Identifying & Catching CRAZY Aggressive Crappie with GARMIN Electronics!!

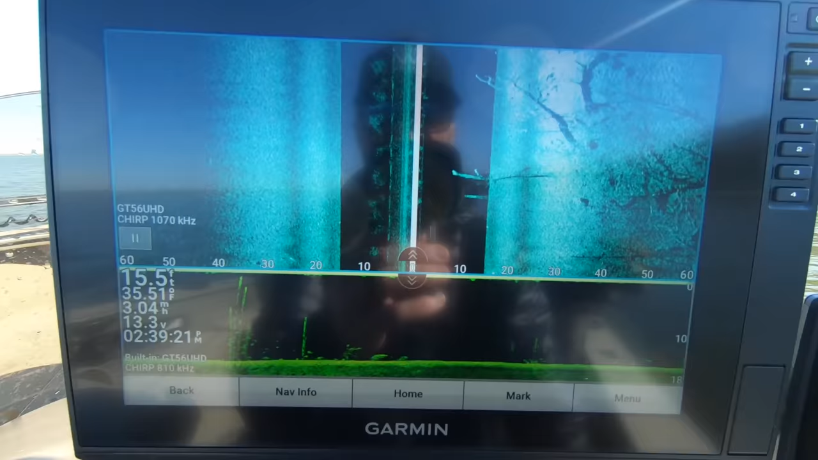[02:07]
On screen: water 35.51°F
all right there's brush pile number one right
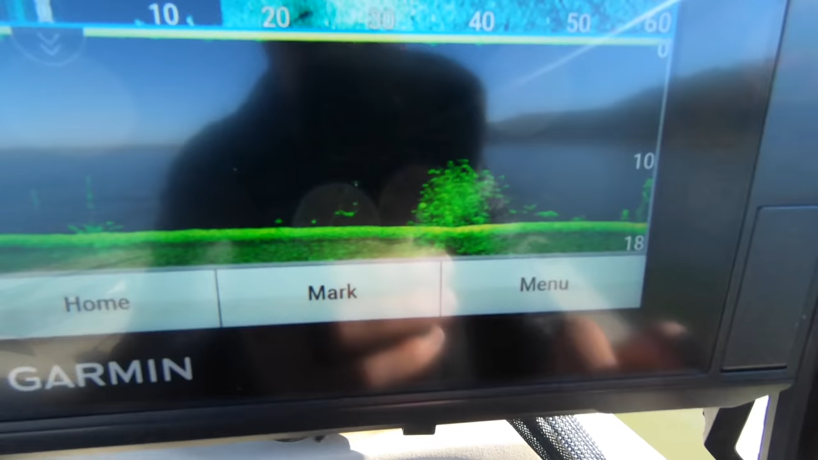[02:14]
there you guys can see it clear as day on down imaging we're coming up on the second one there's your side scan
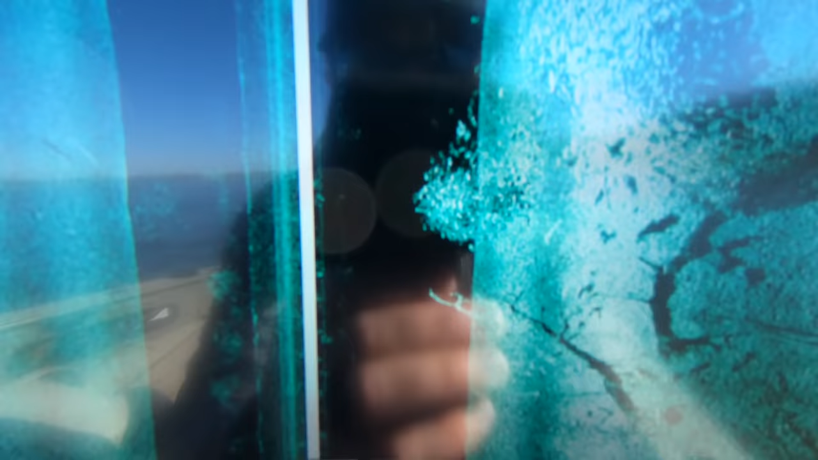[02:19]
picture right there we just almost split the middle of it coming up on that second one right there we've got two more
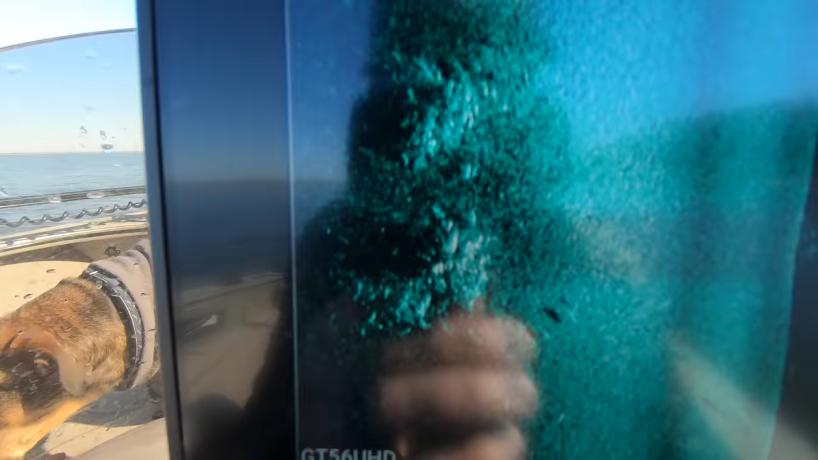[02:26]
over here you guys can see clear as day
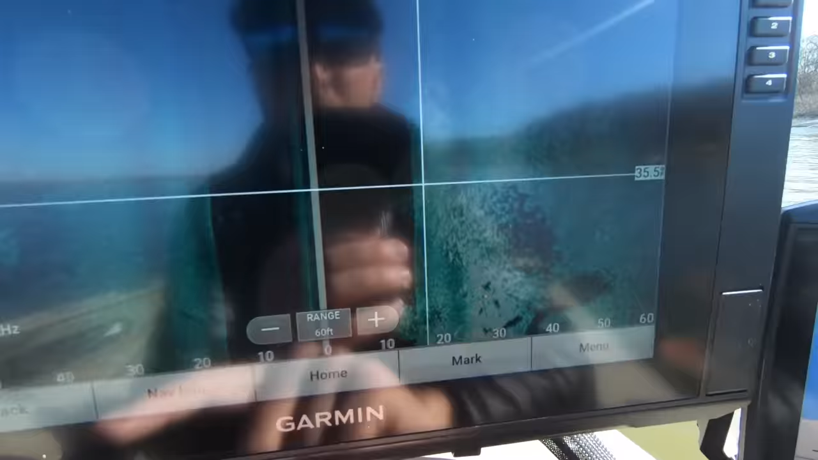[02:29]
i'm going to pause the screen here and just kind of show you guys what these look like so like i've said probably a thousand times on my other garmin tutorial videos what you guys can do to zoom in on those fish is
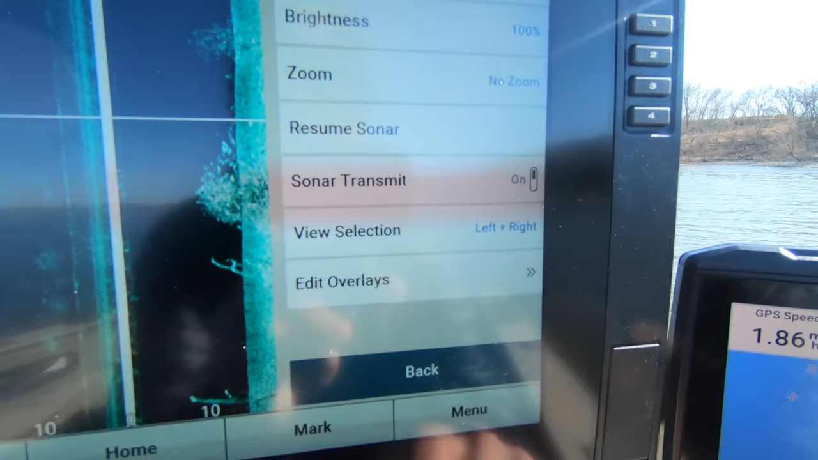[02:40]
go to your menu and then hit zoom and magnify and it's going to bring up a little magnifying
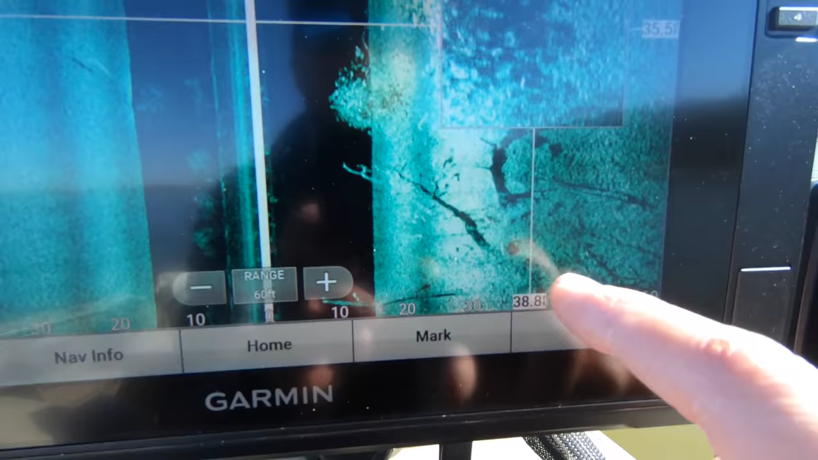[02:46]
square on the screen that you can just toggle with your fingertip there so we've got that zoomed in perfect
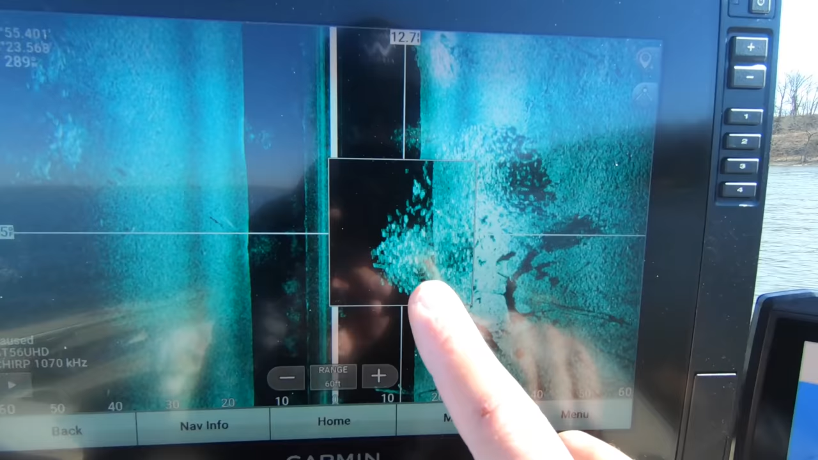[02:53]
on that brush pile right there obviously you guys can tell that's got a lot of fish on it we're sitting right in about like 14 or 15
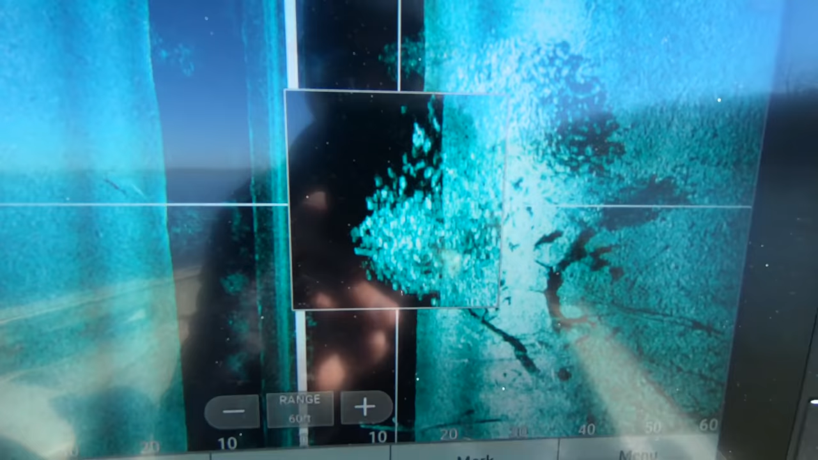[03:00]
feet of water i think that's probably going to be the one that we're going to start with right
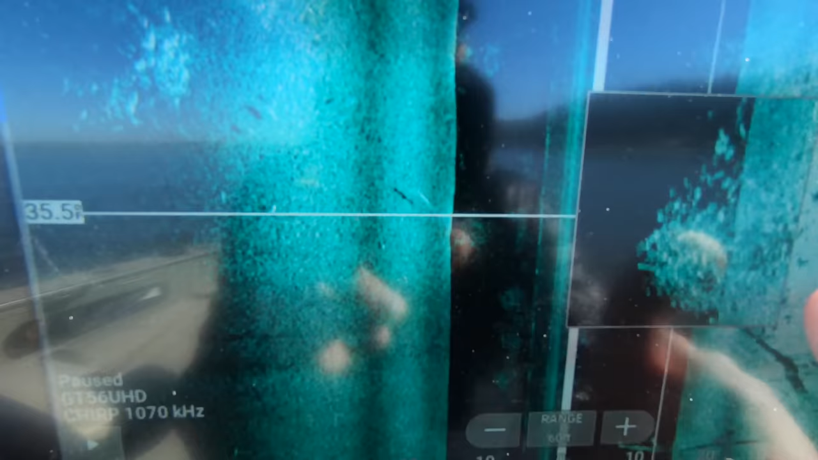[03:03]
there and then if we slowly try and pan up here
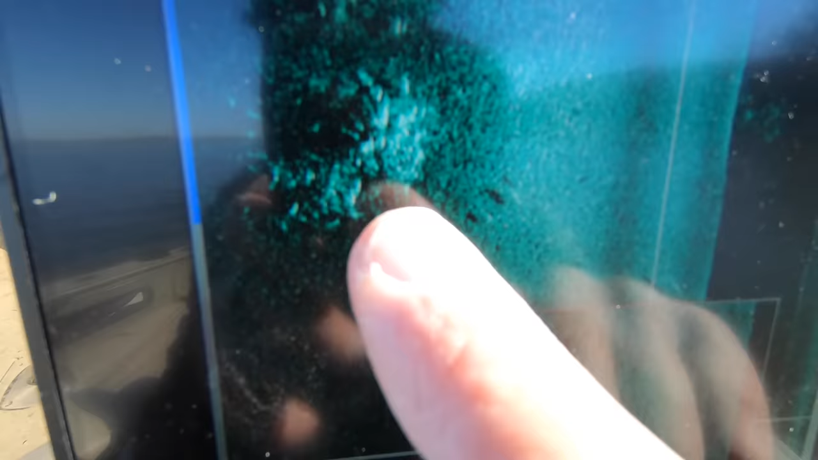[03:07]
two more brush piles right there i'll bring that zoom screen right over there you guys can see fish on that one too so
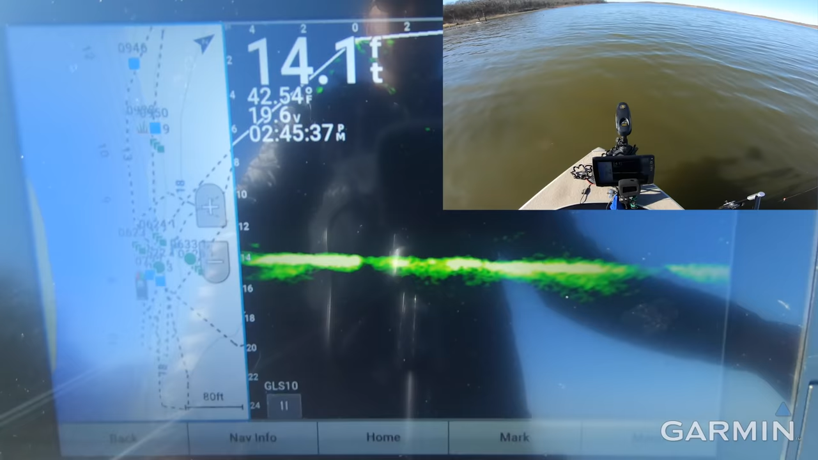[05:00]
On screen: depth 14.1 ft, water 42.54°F
coming up on the tree right there you guys can see it about 20 feet out on the right side of the screen i'm
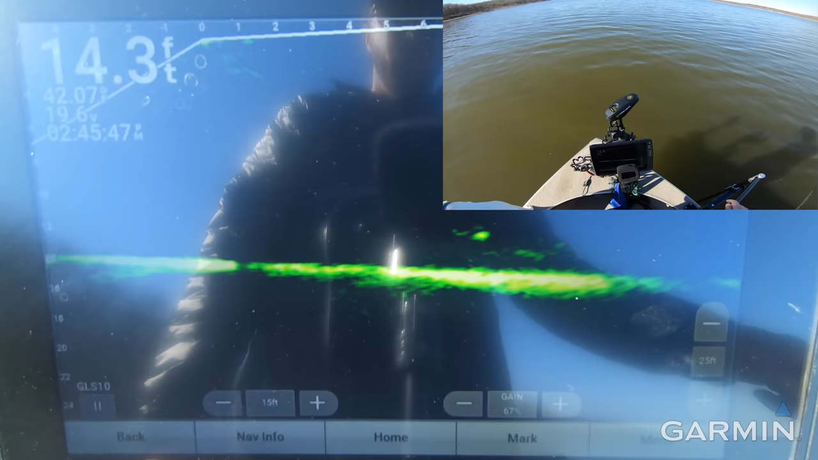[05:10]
On screen: depth 14.3 ft
gonna try and just sneak up there as best i can it's uh quite the tree there's a lot going on down there so i'm hoping that we can
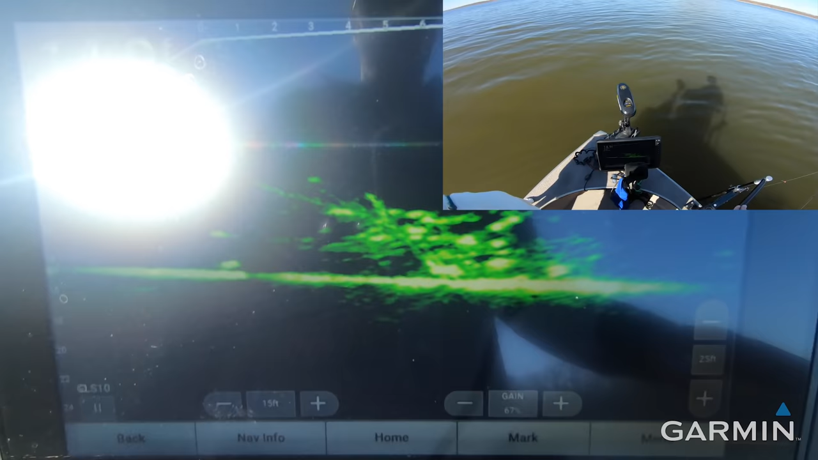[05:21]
stay snag free sorry about the glare on the live scope screen i'm just gonna drop those jigs down already spooking fish right there unfortunately wow what is that oh that's a kitty cat tell
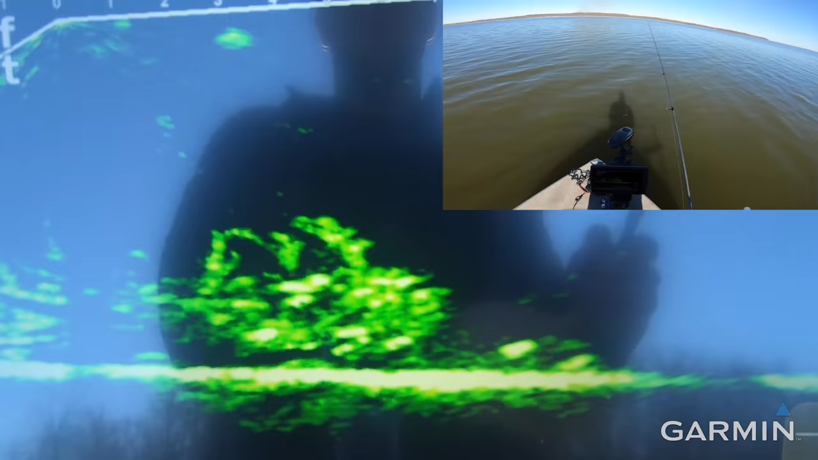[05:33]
you one thing those fish are packed in there tight
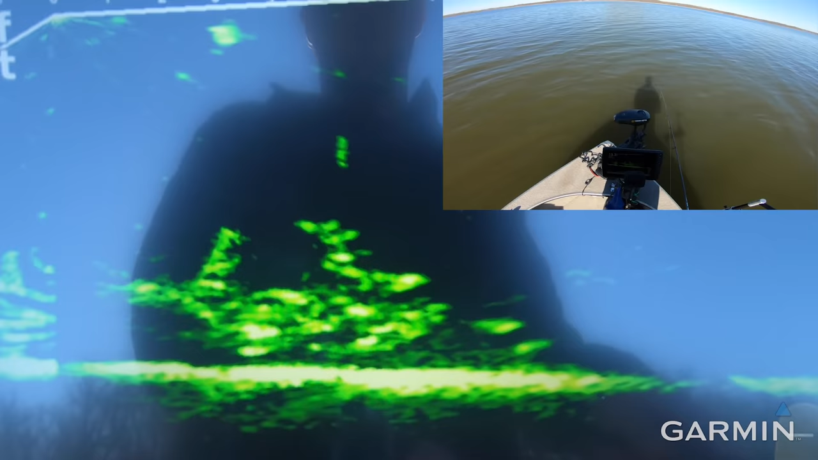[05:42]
that one first drop does not take long but man in 14 feet of water i just cannot imagine that these fish are going to be